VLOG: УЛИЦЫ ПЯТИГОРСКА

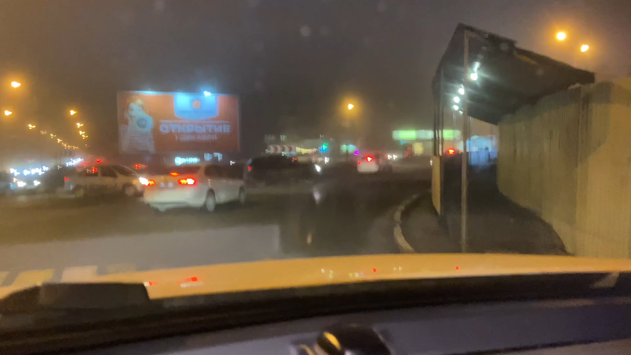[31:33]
Так, это у нас улица Канагюриште. С левой стороны у нас жемчужины. С правой стороны у нас универсал. А впереди у нас вот эту елочку красную я показывала.